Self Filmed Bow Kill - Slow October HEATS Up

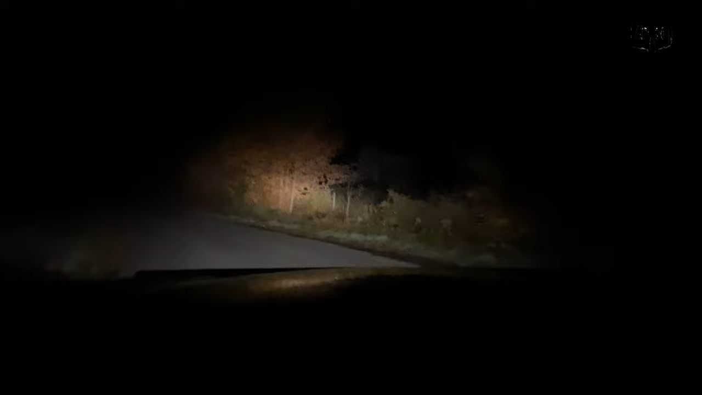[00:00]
Morning, guys. Kurt from WhiteTAILS Deer Hunting. It's early October. I'm heading up to Blake's this morning. He's got a place for me to set up to hopefully try and shoot a doe this morning. Nice ladder stand right at the edge of a cornfield. As I'm driving up to his place this morning, deer are out early.
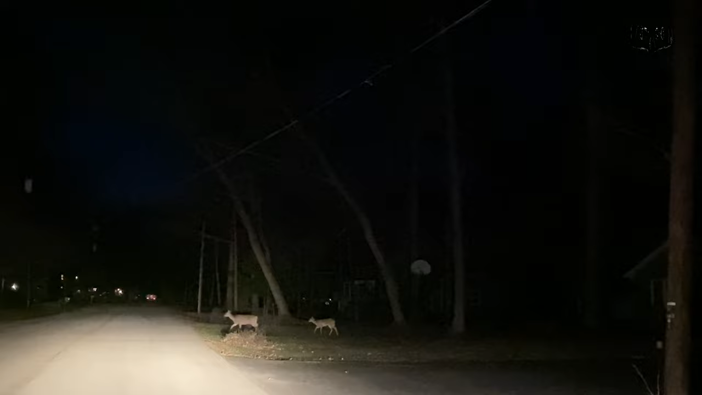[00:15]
Not only doe, but buck, and they seem to be everywhere.
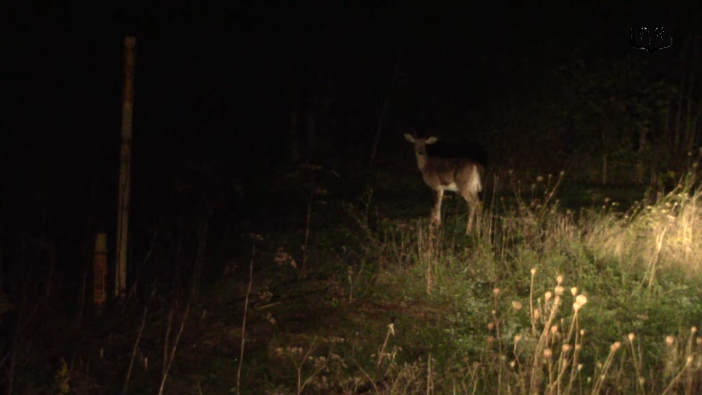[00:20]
So it might be a morning. I'm not going to see anything first thing, but sit and wait.